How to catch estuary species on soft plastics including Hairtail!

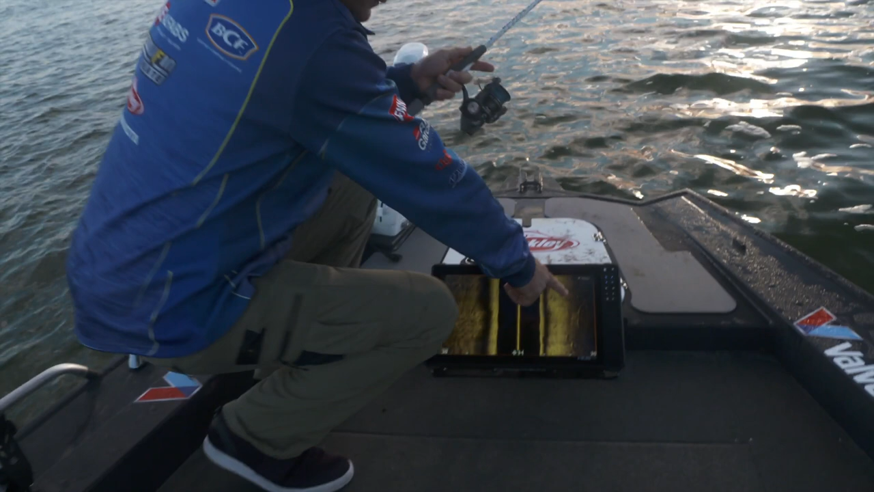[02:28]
Have a look here on the side scan. They are all mulloway. Just come down the river, so they're about, we're on 30 metres out that way,
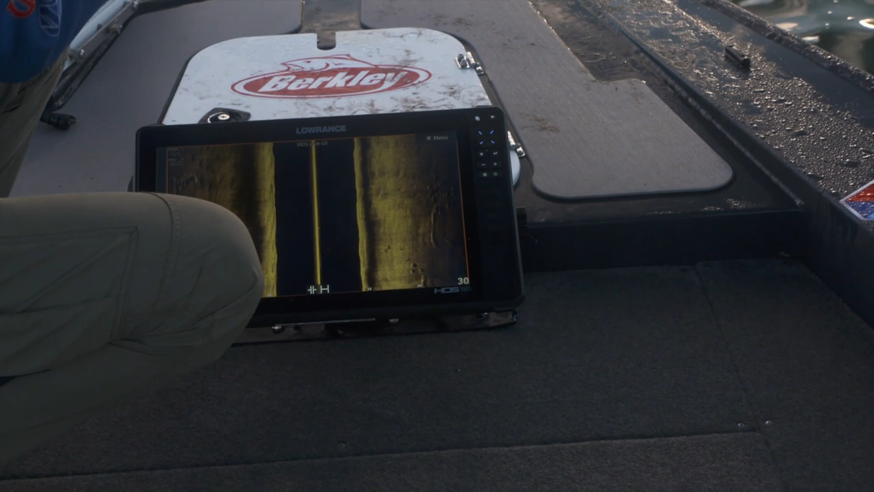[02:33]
so they're just out in that that patch there. So we've just parked here for a minute with the electric motor and put some casts in, but they're certainly there.
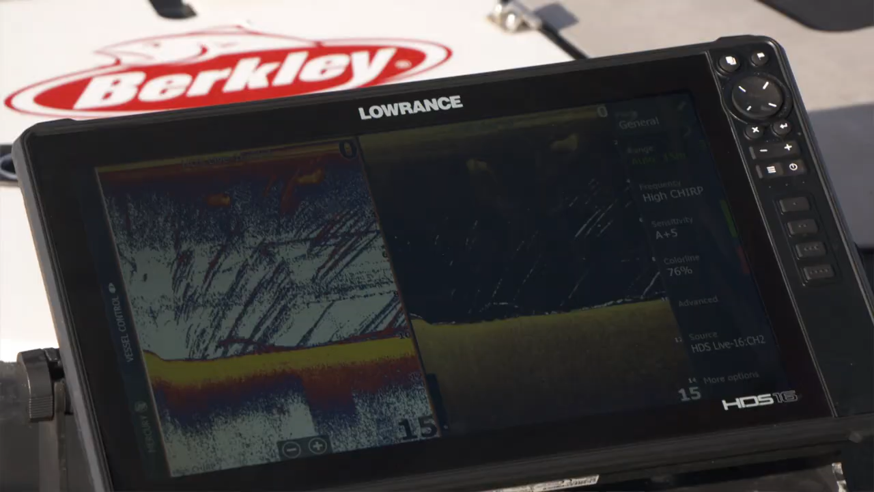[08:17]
They look like hairtail to you. Yeah. I reckon they might have been. So I'll grab the net.